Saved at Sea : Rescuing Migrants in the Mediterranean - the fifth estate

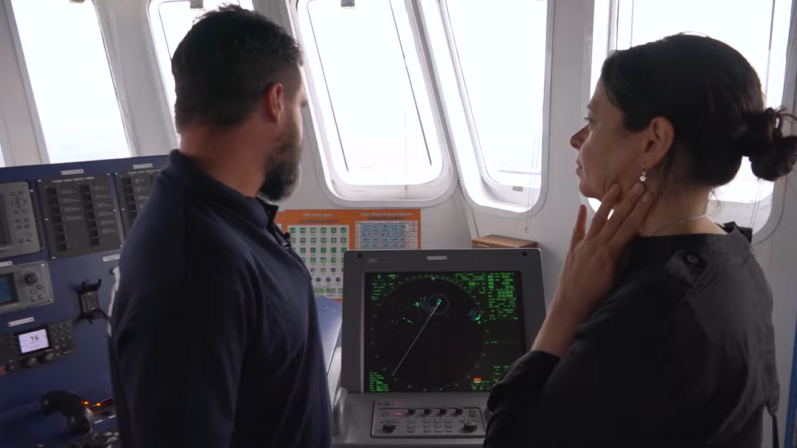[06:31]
If it was flat conditions, we can pick up a small rubber boat or a small wooden boat.
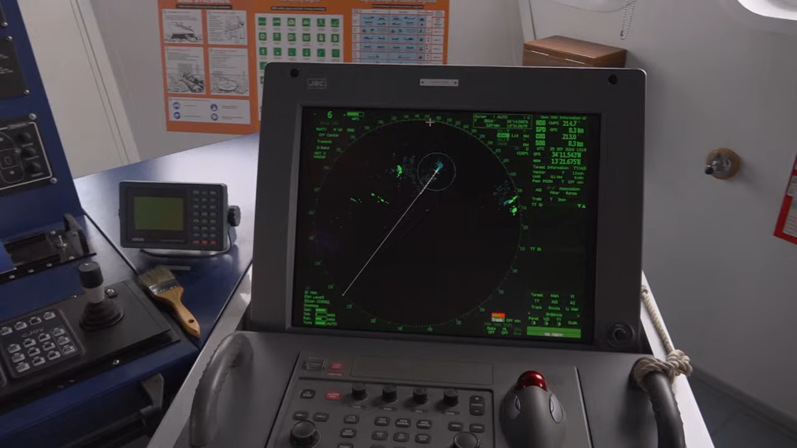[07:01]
so we won't necessarily pick up a rubber boat, but hopefully they're not out in this.